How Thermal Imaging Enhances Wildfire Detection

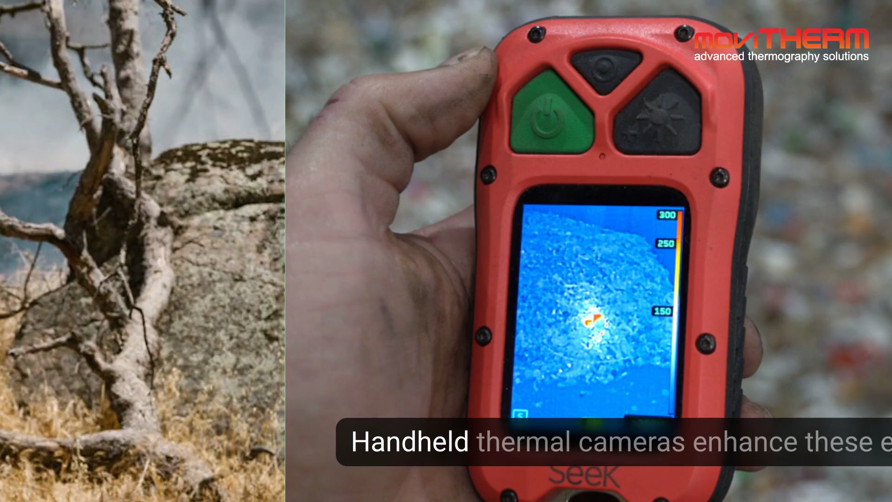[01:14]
Handheld thermal cameras enhance these efforts by enabling patrols to detect heat not visible to the naked eye.